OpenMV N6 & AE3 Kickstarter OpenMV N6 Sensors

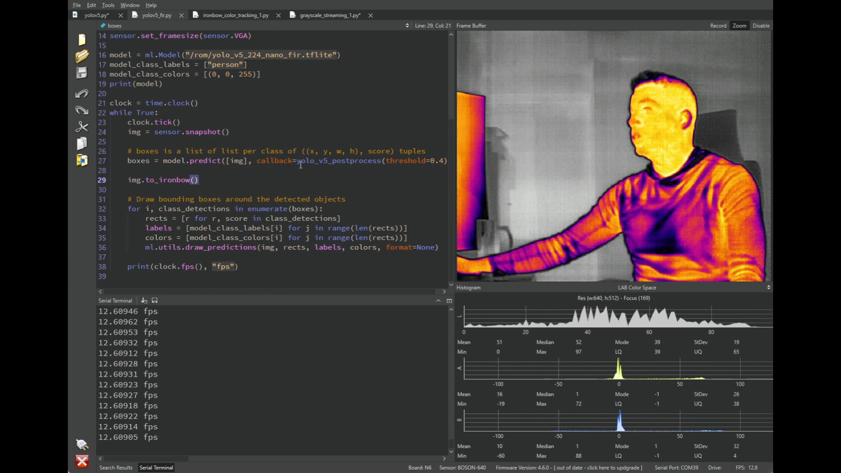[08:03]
So, instead of getting back a giant ND array filled with all the different object, well, basically an ND array that is the tensor output of the model, we can pass that to a post-processing function that's meant to handle YOLO. And that will then turn that array of, that giant 2D array that represents YOLO's output,
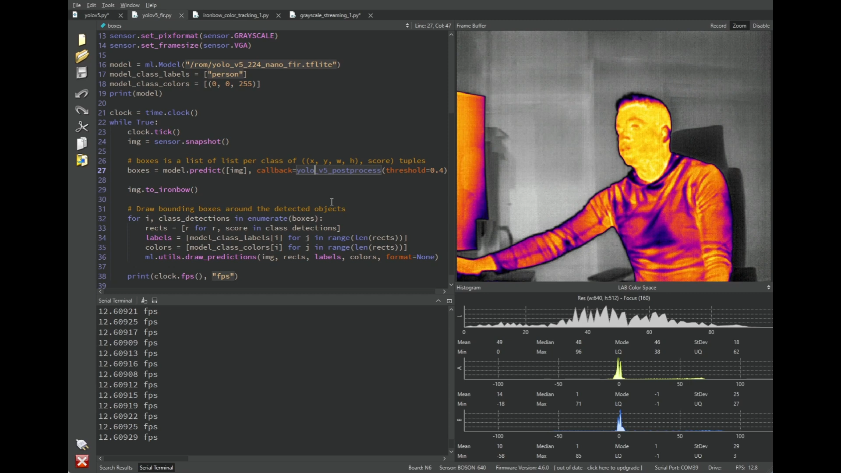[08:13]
and that will turn that into actually downing boxes that you can then enumerate through and then draw your labels on in Python. So, very, very simple. Okay, anyway, so that is the power of the FLIR Boson. But, as I said in this video, we wanted to show off different sensors. So, the first thing we're going to do is disconnect from the camera,
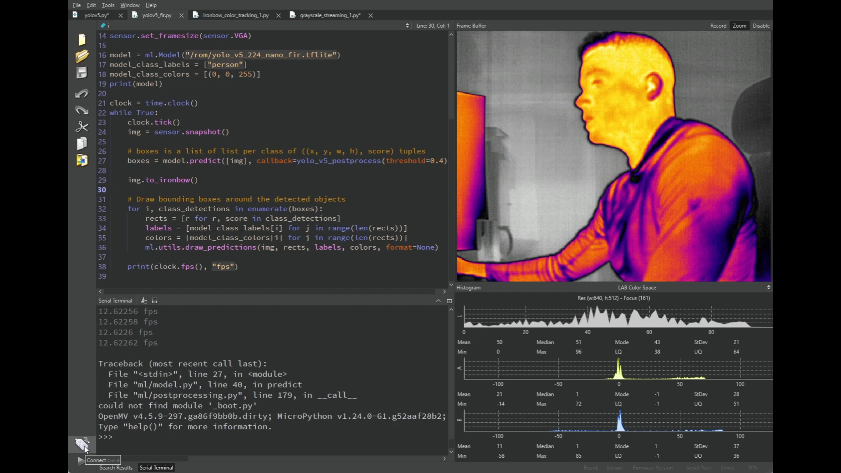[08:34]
and then we're going to swap out the sensors on board real quick. So, moving over here, we've got to unplug the camera and swap sensors. Unfortunately, no, you cannot swap sensors in real time. You do have to power on and off the system. But, we're going to switch now to a new sensor called the GenX 320.
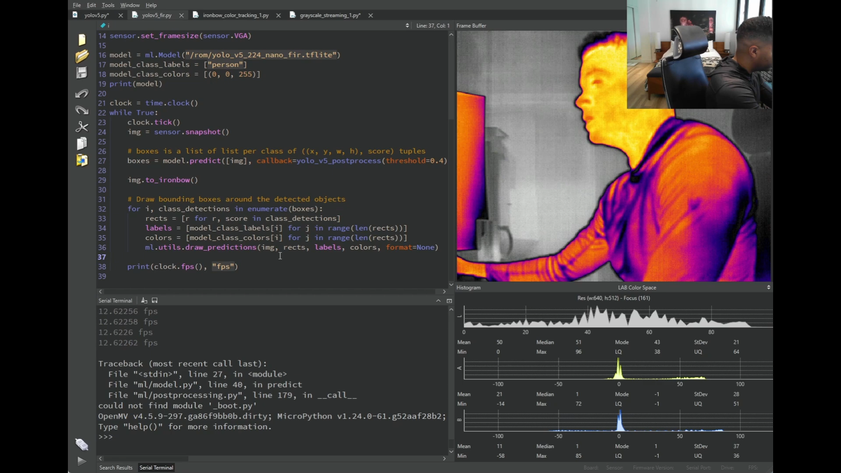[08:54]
Alright, we've got the GenX 320 attached now. Let's check it out.